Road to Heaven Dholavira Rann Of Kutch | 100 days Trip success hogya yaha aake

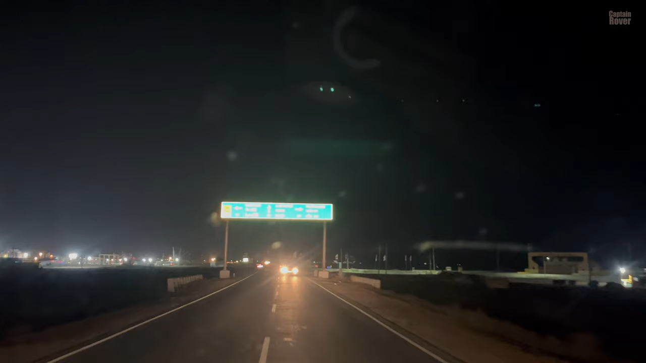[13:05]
ये आप देख सकते हो सफेद रन यहाँ से 4 किलोमीटर दूर है राइट में, तो हम राइट की तरफ जाएंगे।